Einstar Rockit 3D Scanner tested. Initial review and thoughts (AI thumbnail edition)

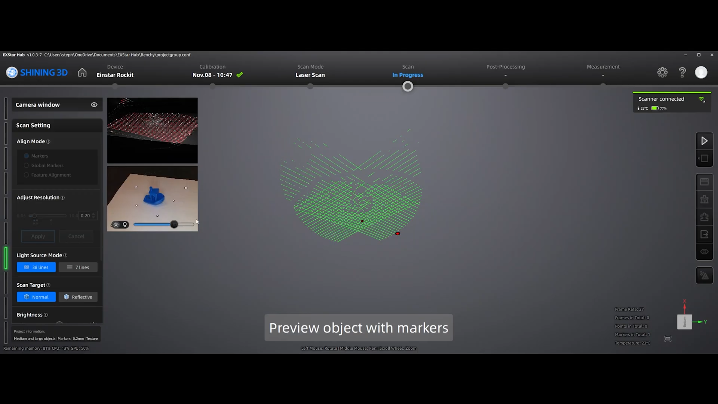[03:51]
Just nothing at all. There's an option in device settings and it just keeps doing it.
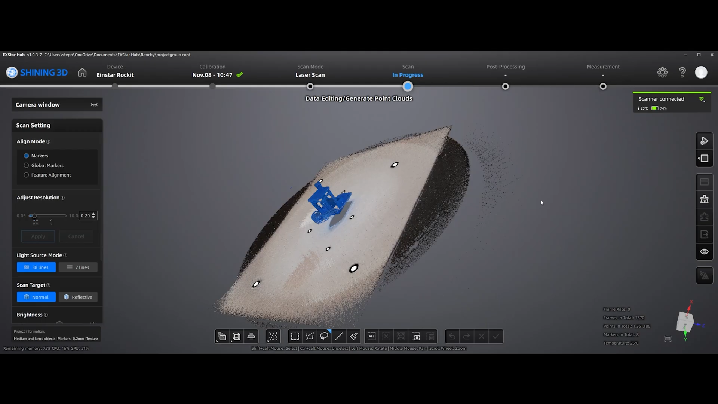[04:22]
It does work okay. This has the texture added on top of it and I'm able to kind of delete all of the other stuff that I don't want.
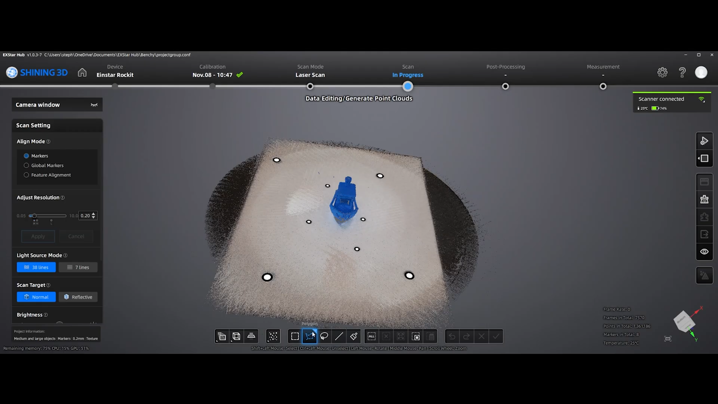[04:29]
It's kind of a waste of memory to save all of those points and then go ahead and delete them.
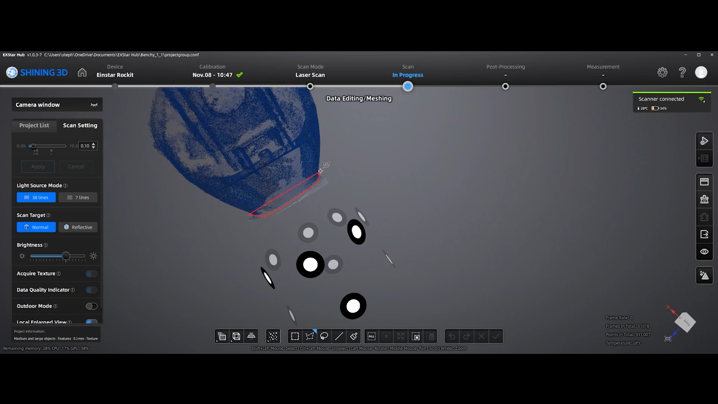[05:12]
This is just selecting, processing, and getting some of the points deleted that I didn't want to use in the model.
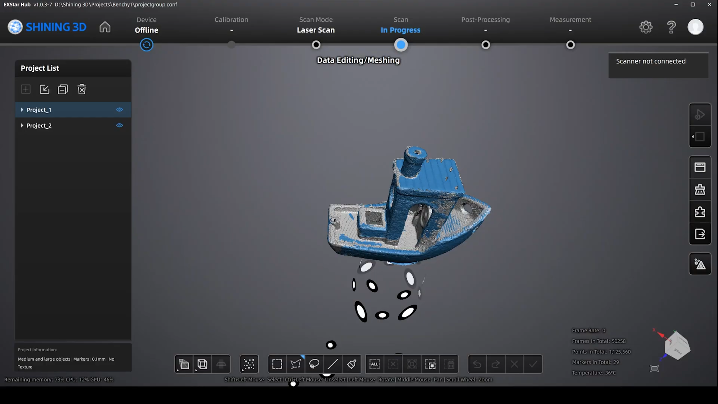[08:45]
but it's about as good as you'll get with something this size. Now, this is pretty good for just scanning it and directly out of the scanner into the printer.